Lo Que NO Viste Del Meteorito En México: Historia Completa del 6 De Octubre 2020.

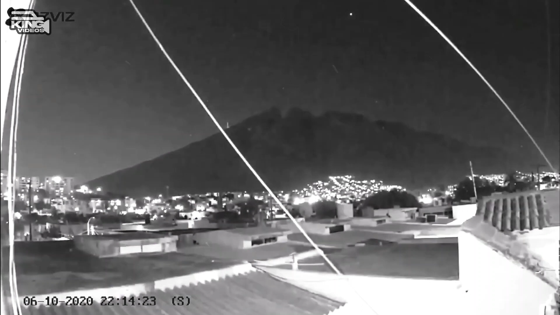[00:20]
En la noche de este martes 6 de octubre, se reportó la caída de un meteorito en Monterrey, Ciudad de México. Los hechos ocurrieron a las 22 horas con 15 segundos.